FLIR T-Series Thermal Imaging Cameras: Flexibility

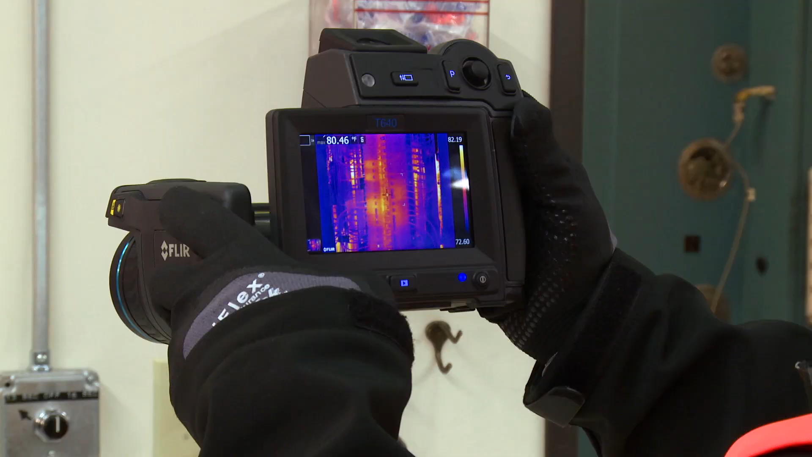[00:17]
Auto-orientation keeps on-screen temperature measurements and other data upright,
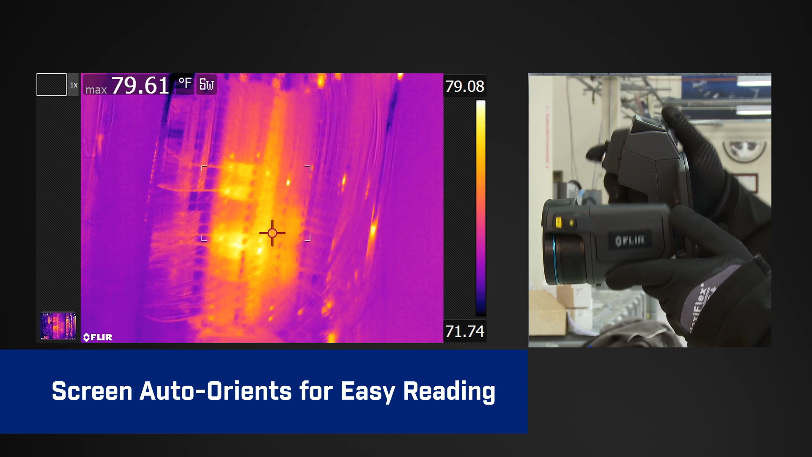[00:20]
On screen: max 79.61°F
making it easier to read,
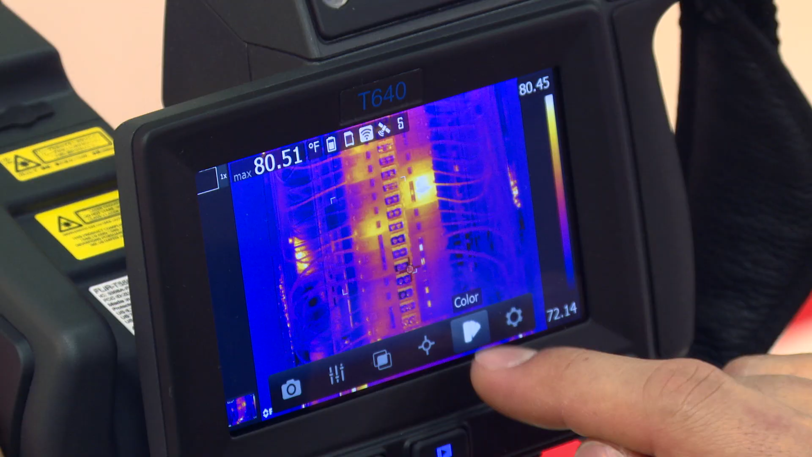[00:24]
On screen: max 80.51°F
whether you're framing shots in landscape or portrait view. The flexibility of interchangeable lenses provides extra
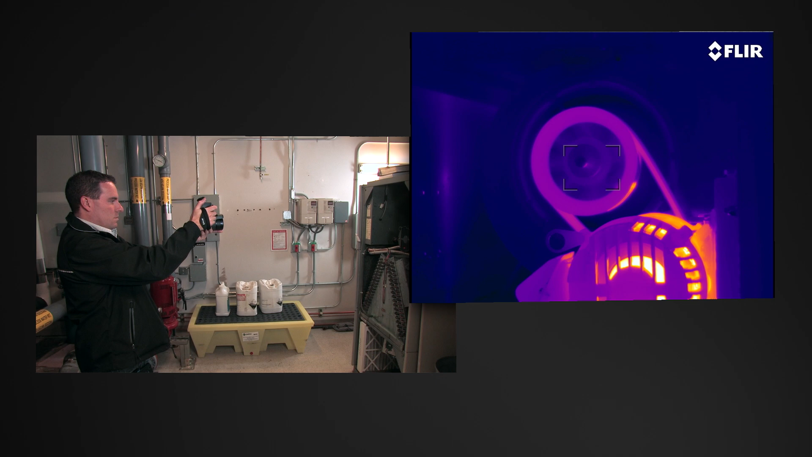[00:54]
adjusts on its own no matter where you aim for even faster precision.